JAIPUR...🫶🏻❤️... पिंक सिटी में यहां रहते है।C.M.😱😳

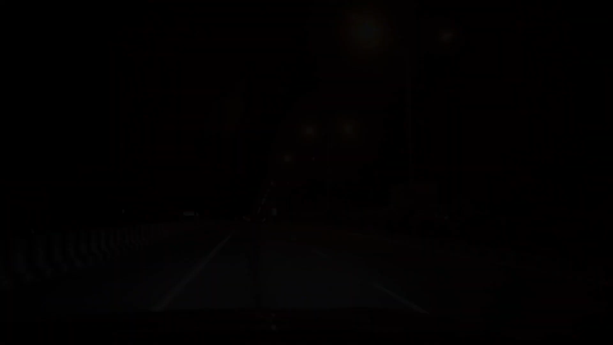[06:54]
तो अभी आपा सीकर आएगा, हाँ और यो फाटक ने सी बंद पड़े है क्यों ट्रेन आवेगी,
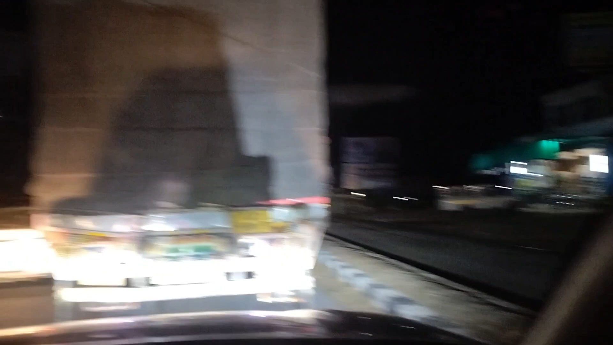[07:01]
अरे बढ़िया अठे भी जाम लाग रहे है।